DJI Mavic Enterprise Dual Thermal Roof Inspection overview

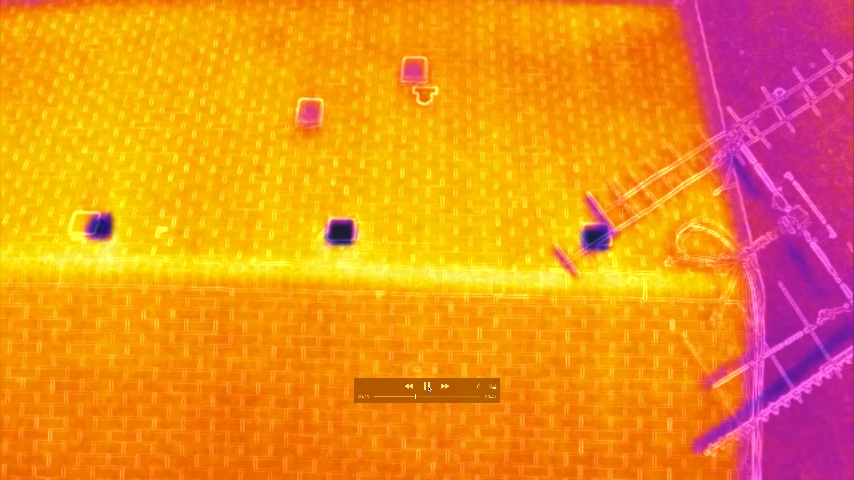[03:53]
and I could have done a calibration here and I should have it would have offset the overlay better and you can calibrate it's called a FFC calibration I didn't perform it on this because I was just doing some practice runs and messing with some of the parameters that you can set on the remote control primarily getting some visual video but I decided since my
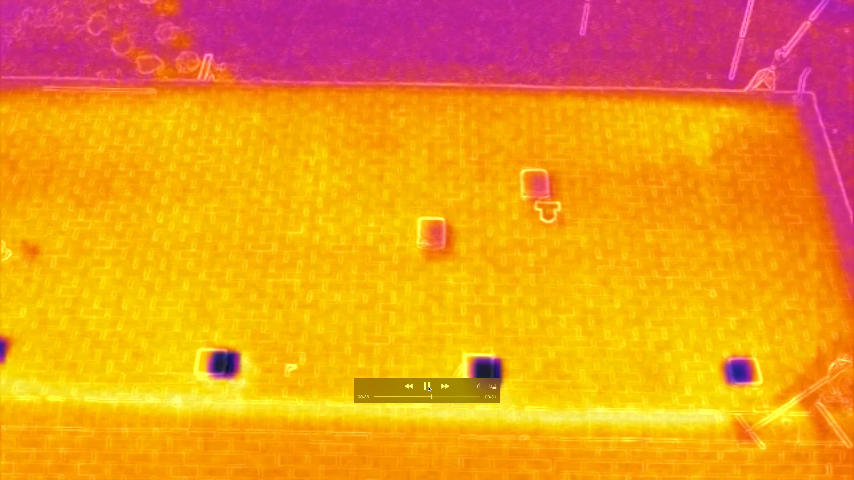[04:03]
battery was getting low and I brought it back to the land I'd go ahead and just show a basic roof inspection this is just going through the 4k video in the IR
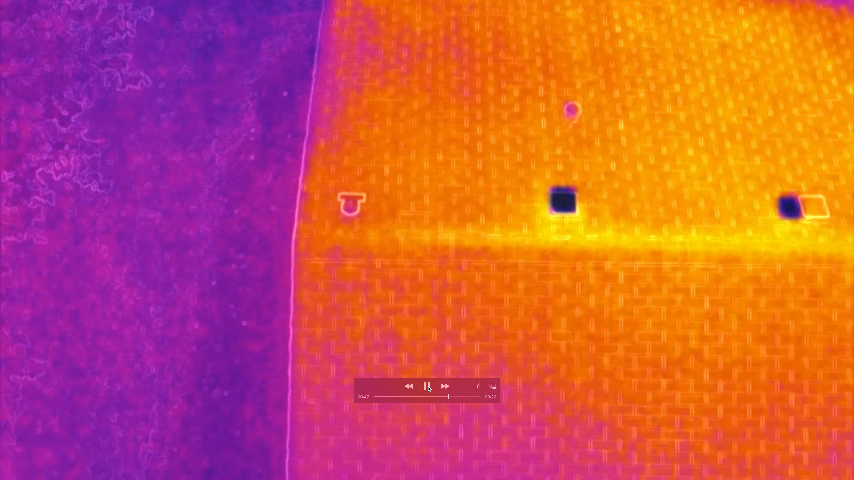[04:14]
and you notice with the roof there is no underlying moisture that can be found now as we go back the other side let me go ahead and pause it and back up so as we go back to this side the roof you notice there's a lot more heat in the roof this is the western side this is just after
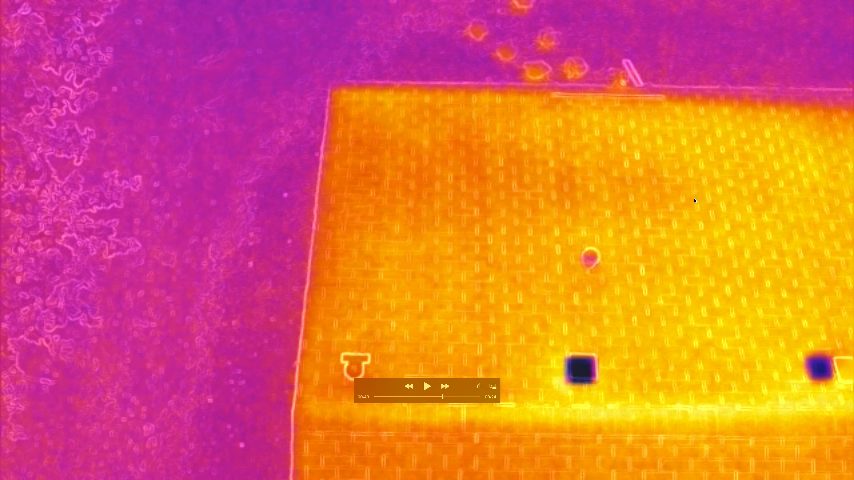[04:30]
sundown the western side had a much longer or closer heat load because the sun had been on that side the most of the day so you can definitely
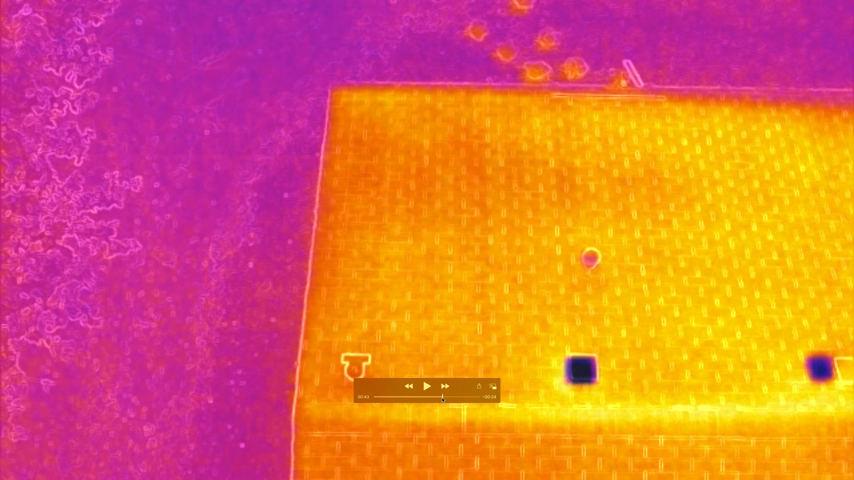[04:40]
see as you move into here in this area
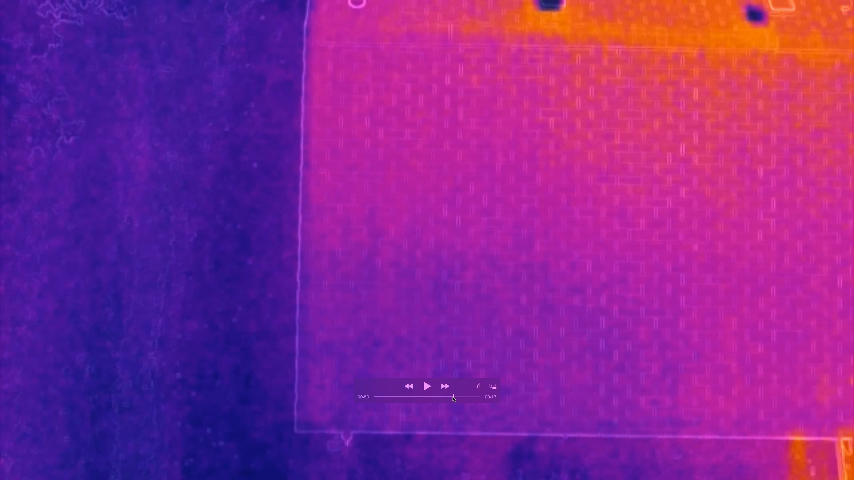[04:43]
definitely less heat load when then when you get on the western side so eastern sides definitely doesn't have nearly as much heat load on it so just